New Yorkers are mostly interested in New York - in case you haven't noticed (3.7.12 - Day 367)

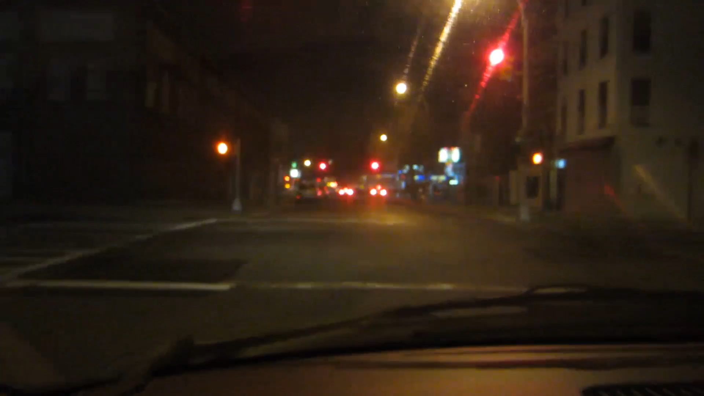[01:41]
So they closed down the intersection that I had to go through and the stoplight is like out from what it looks like. So I don't, he wanted to sleep in my place. It's right. Just, like thinking of like. It's like right there. No. I guess you could walk theoretically. Theoretically, you could walk. Here, let's see what the hell this is. Some crazy shit, dog. Right.
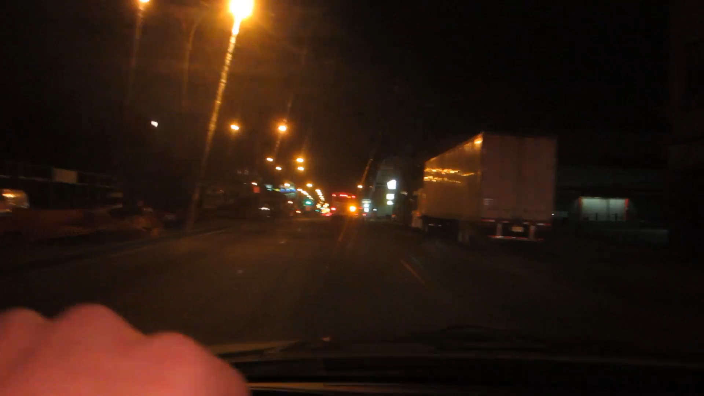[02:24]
Front, like, windshield is all gone. I hope that pole's all right. I hope the pole is fine. Yeah. I'm driving towards Manhattan because I can't go down the road I want to go down, so. None of these go right? Yeah, but that one's one way and then this one's closed. Uh-huh. Everything is fucked. I'm trying to bring your ham.